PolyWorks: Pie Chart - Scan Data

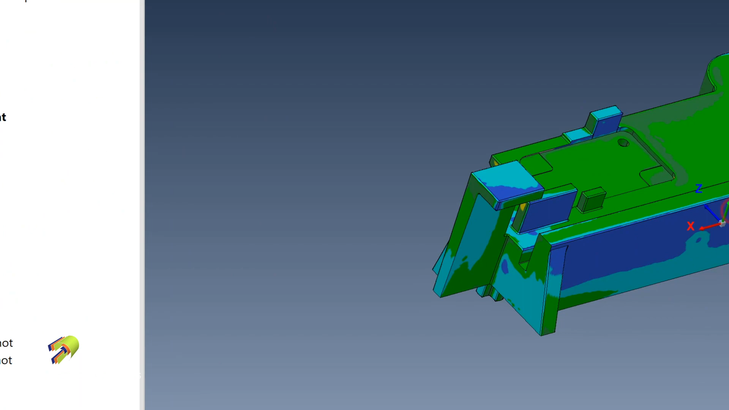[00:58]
a full full deviation color map of the entire part but what our client wants